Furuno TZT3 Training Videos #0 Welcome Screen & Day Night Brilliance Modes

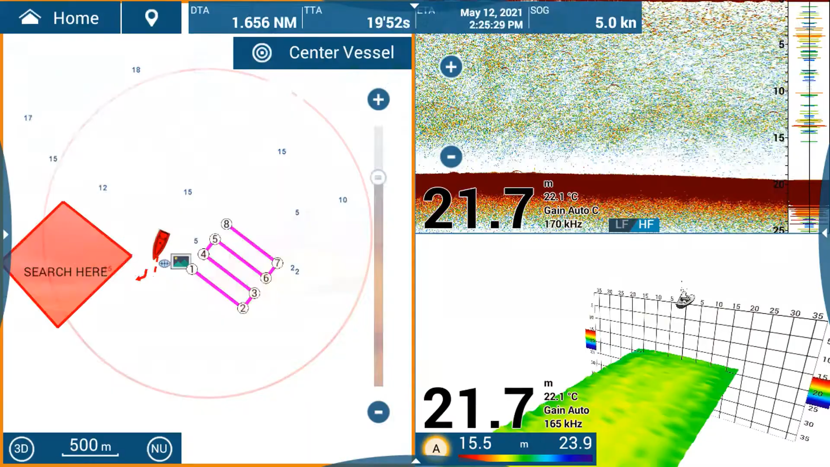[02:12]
On screen: depth 21.7 m, water 22.1°C, speed 5.0 kn
And here we are so on this screen we've got a triple view with a chart plotter, a fish finder and a DFF 3D image scrolling through.
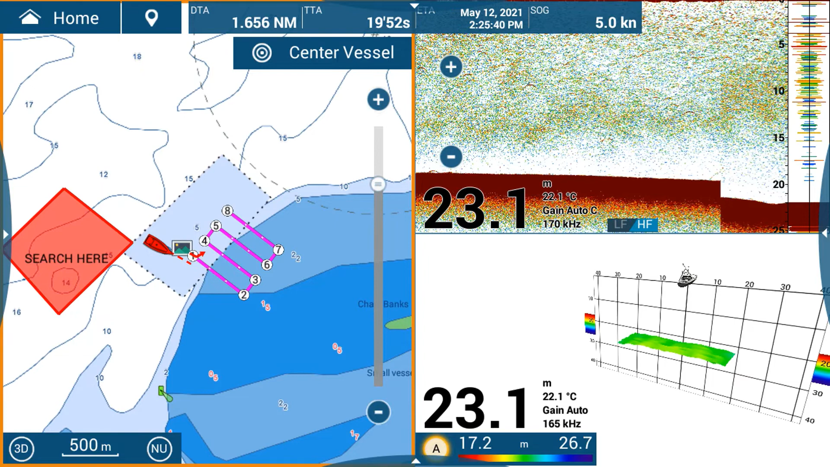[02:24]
On screen: depth 23.1 m, water 22.1°C, speed 5.0 kn
What we're going to focus on though is the power brilliant settings. So to bring up the power brilliant settings and your day night mode settings rather you tap on the power key. So if I tap on this once you'll see the menu pops up and the power key is on the bottom right of the displays generally. So the quick access menu quickly it gives you access to transmitting and putting things in standby. For instance if I wanted to transmit and stand by the radar I can tap on the radar icon and when it's lit up in gold means that it is transmitting.
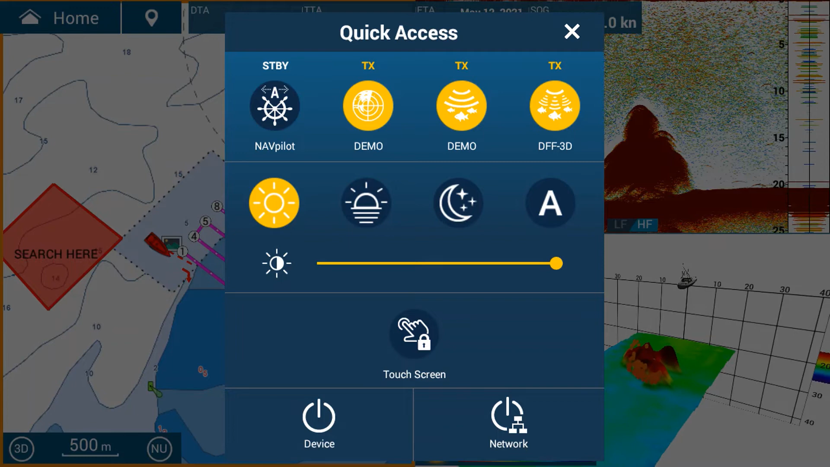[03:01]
When it is blue it is either off or in standby. But our main focus is the day night settings. So the second section down you can see the sun icon, the sun setting icon and the moon and stars icon. There are three day night setting modes so you've got daylight, dusk and night time modes. What they do is they will adjust the brilliance slightly but the main function is they adjust the colors in the background. So an example is at the moment we're in day mode so you can see the sounder and the DFF3D and the chart plotter all have very white and bright backgrounds to see in sunlight.
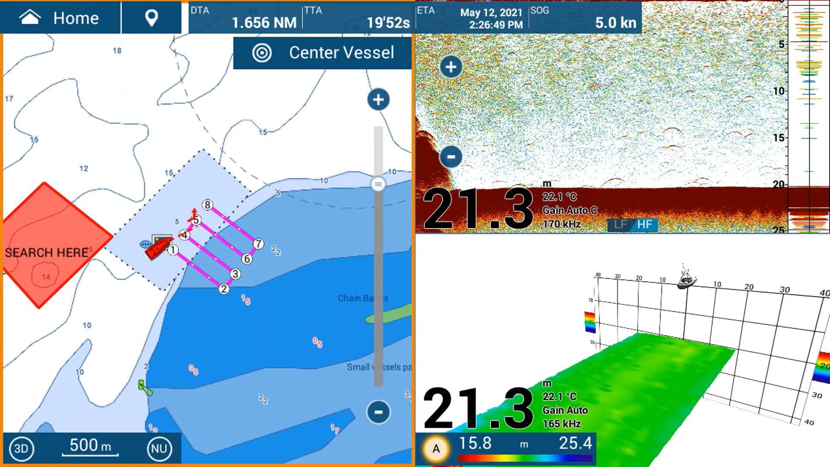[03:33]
On screen: depth 21.3 m, water 22.1°C, speed 5.0 kn
If I was going out at night mode I can tap on night.
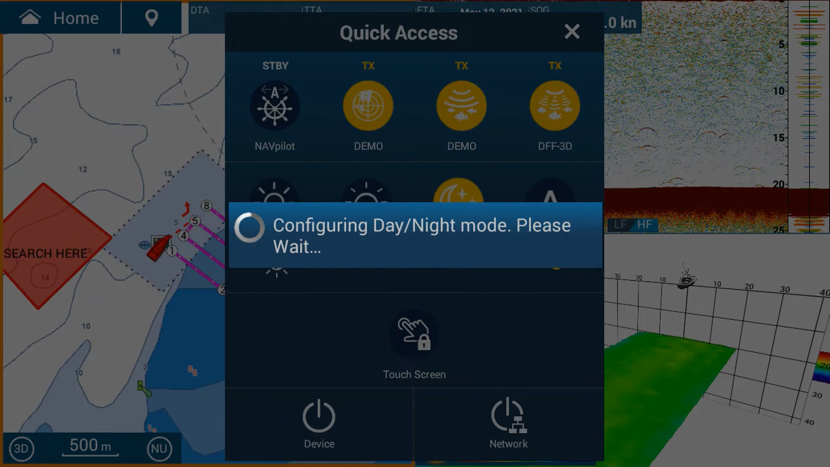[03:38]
The unit will configure the day night mode where it will change the colors in the background and it will change the colors of one the chart plotter.
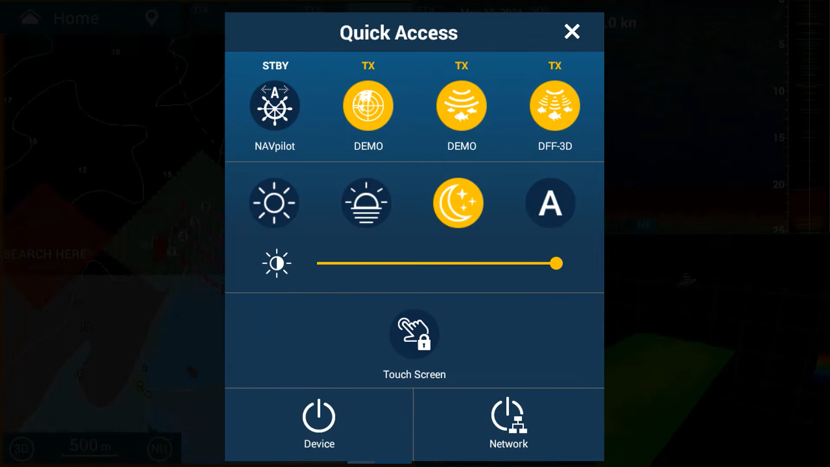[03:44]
So I close that menu. The chart plotter is you know the black on the background. The colors are much more subtle for night time use to not you know interfere with your night vision.
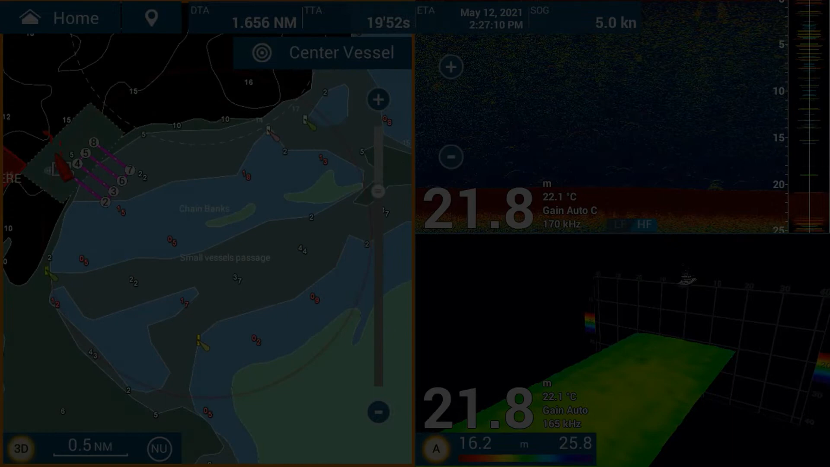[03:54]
On screen: depth 21.8 m, water 22.1°C, speed 5.0 kn
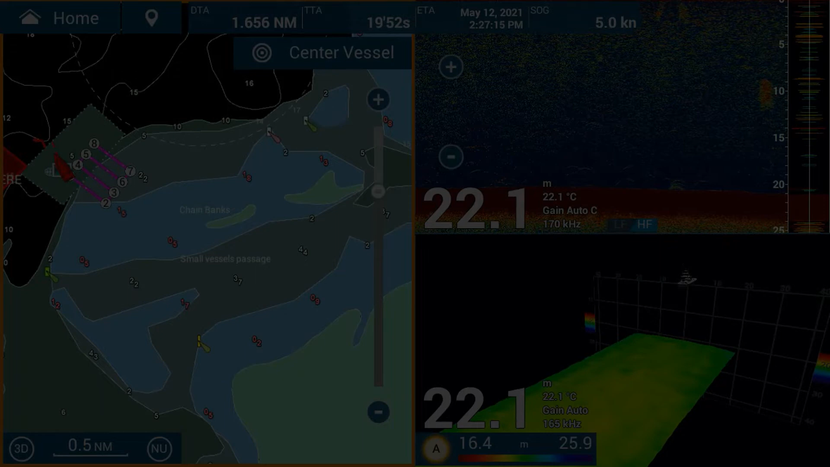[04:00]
On screen: depth 22.1 m, water 22.1°C, speed 5.0 kn
But then also you can see the echo sounder has now gone to a dark blue and the DFF3D is in a black background.
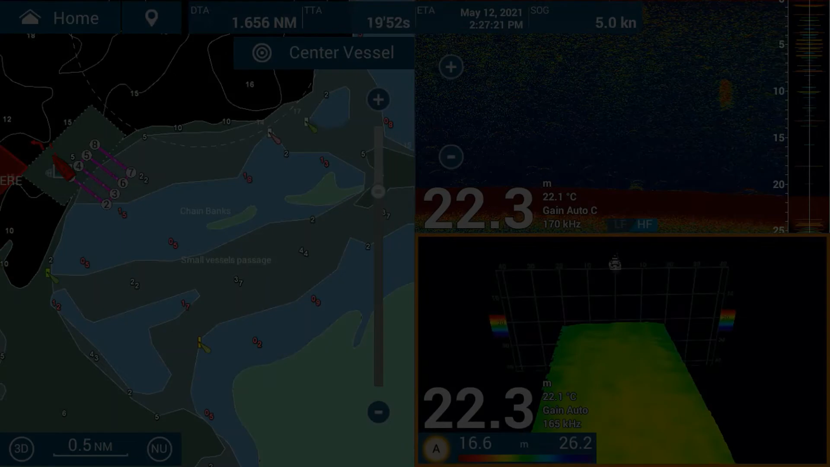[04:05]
On screen: depth 22.3 m, water 22.1°C, speed 5.0 kn
Also the radar will if you've set a different color for day and night the radar will also be be black or white depending on your settings.
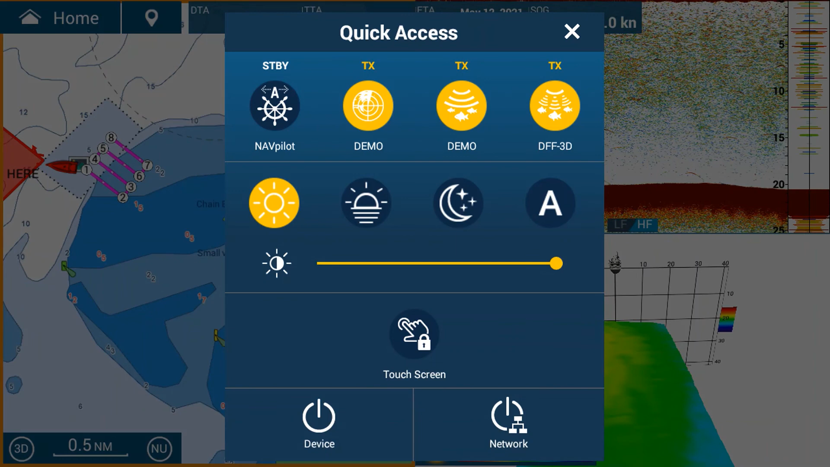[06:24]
this touch screen with the padlock on it is not lit up in gold. If it's lit up in gold it means the touch screen is locked. If I make it so it's blue it is no longer locked and I can use it. And then finally at the bottom we can see where we turn off the unit by hitting the device or turn off all the units by hitting network. So that concludes this video on the welcome screen and the power brilliance the day night options.